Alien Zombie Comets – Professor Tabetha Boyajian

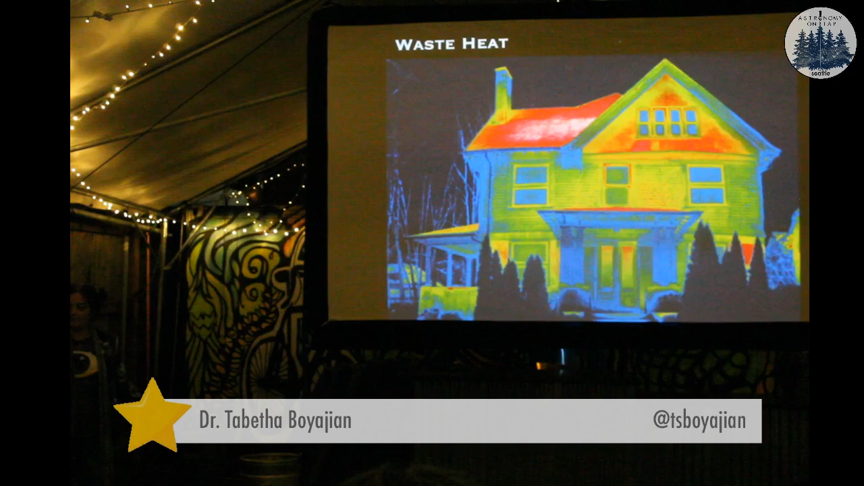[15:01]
Just like your, your cell phone heats up when you're talking about it, right? Your laptop and stuff on your lap is going to be doing. Um, if you're going to use energy, things like that, it's going to produce heat. And so this is an infrared image of somebody's house and how it's leaking energy out of it.